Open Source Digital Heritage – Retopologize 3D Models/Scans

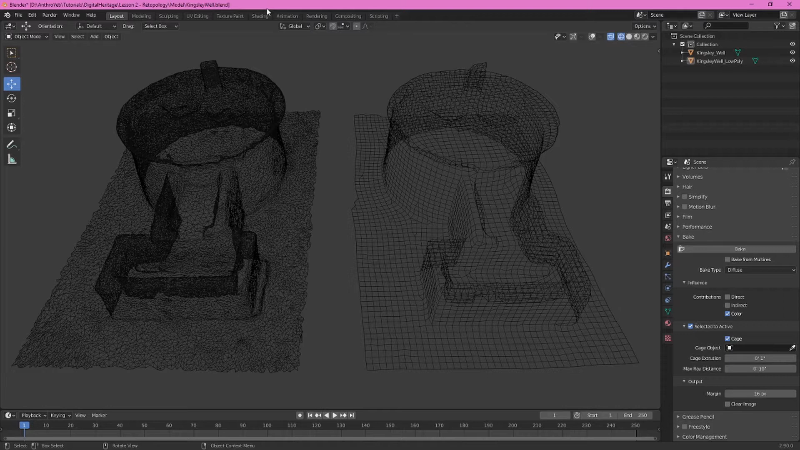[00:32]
Squares or quads are better way of representing these 3D shapes. The process of re-topologizing that we'll explore will convert from triangles of a raw photogrammetry or 3D scan model to a quad model. There are many benefits to doing this. These include smaller file sizes, more organized texture maps, and faster render times. Our topology workflow will use instant meshes and blender.
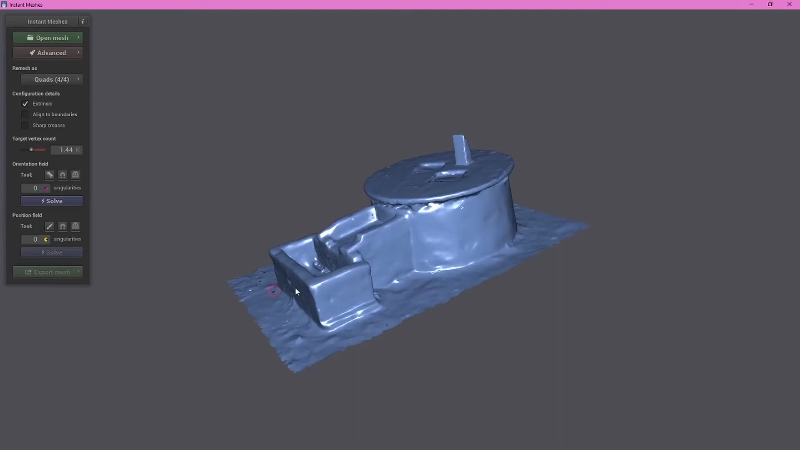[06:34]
If we use our left mouse button we can see that we can rotate around this view. Middle mouse button will scroll in and out to zoom.
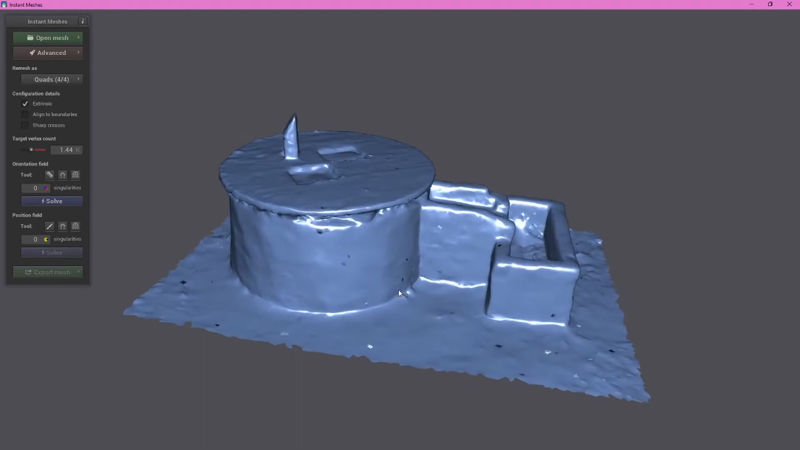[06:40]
Right mouse button is to pan left and right. So one of the first things we want to do is click the solve button and we can see all of these sorts of lines.
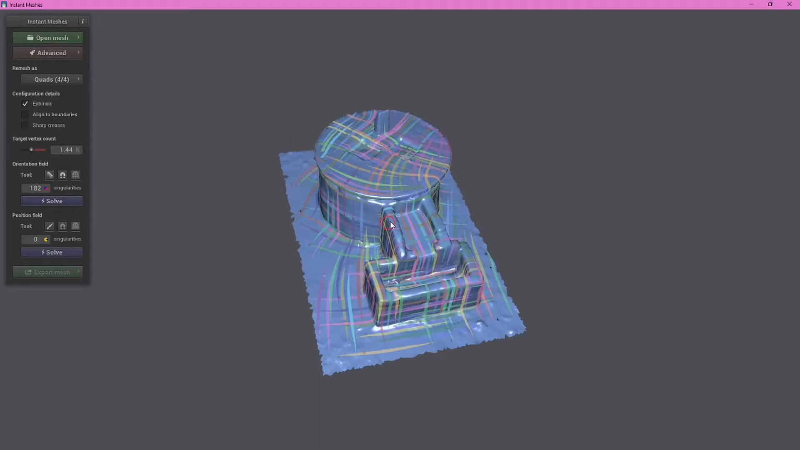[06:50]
And these lines are going to be the guides for the quads that instant meshes automatically generates for us. But we want to go ahead and also ramp up the target vertex count.
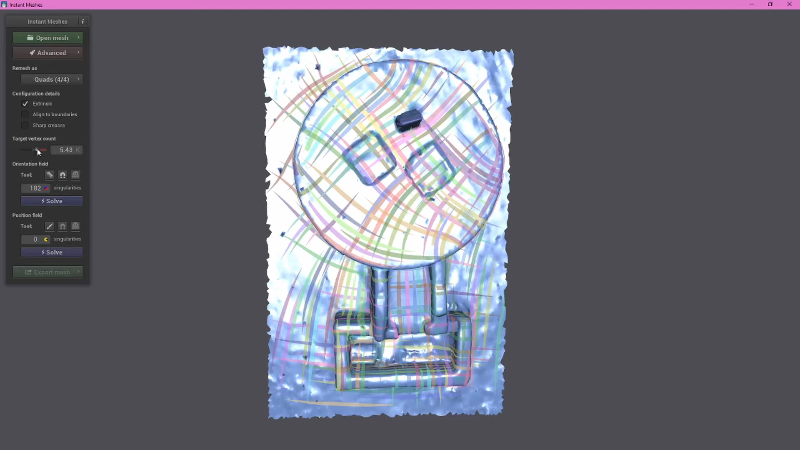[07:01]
So let's take it to around 5,000. We don't have a lot of specificity here but that's okay. 5.43 thousand. Keep in mind this is moving from 48,000 or so faces closer to five and a half thousand.
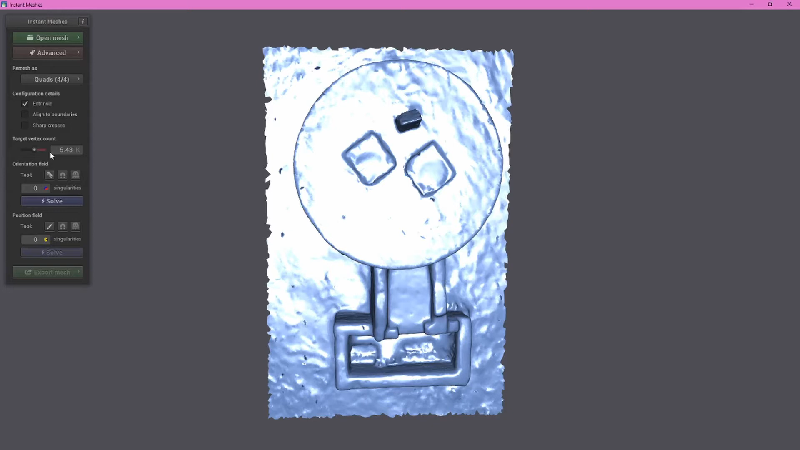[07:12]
Re-click the solve button and we can see this is going to create some odd quads if we went ahead and clicked the solve field.
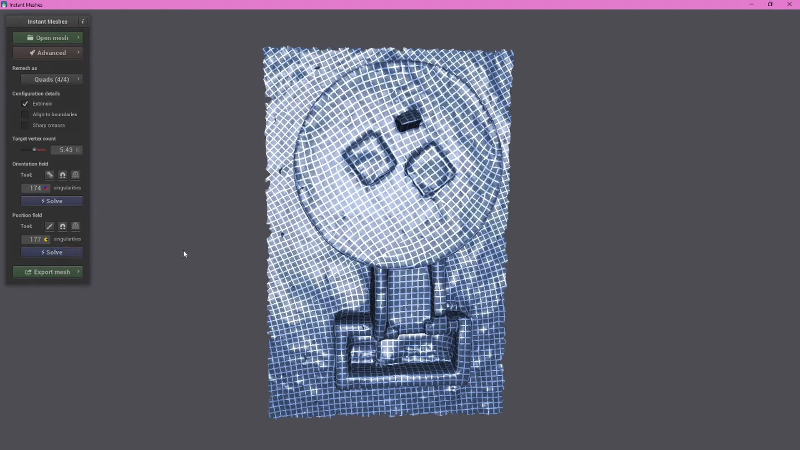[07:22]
You can see these are sort of bent but we can go ahead and have instant meshes clean this up a little bit for us as well. So click on the orientation cone.
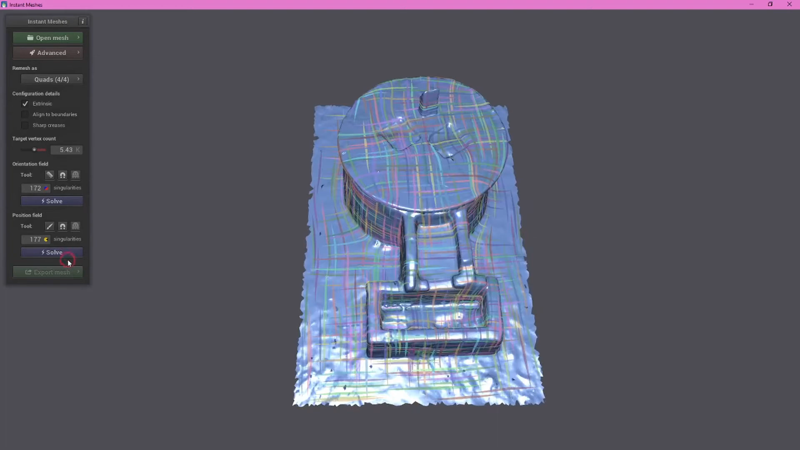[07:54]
So let's go ahead and click solve under position field and we can see now that we've got our quads lined up better to the geometry.
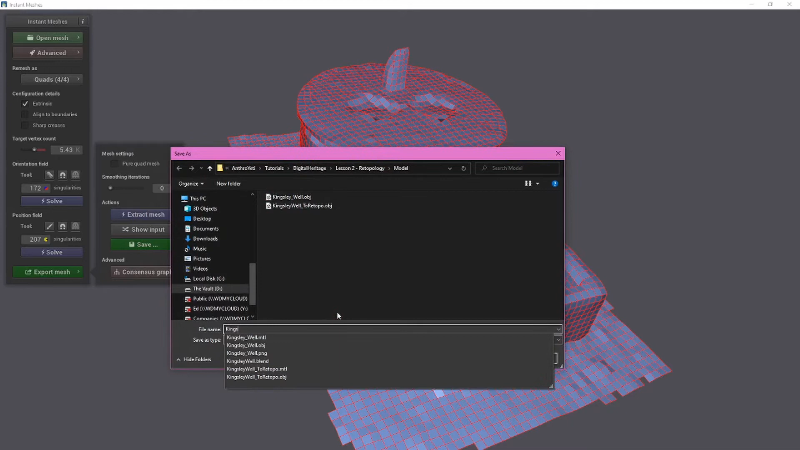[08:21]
well low poly dot ob obj and click save and we can see this here our low poly obj file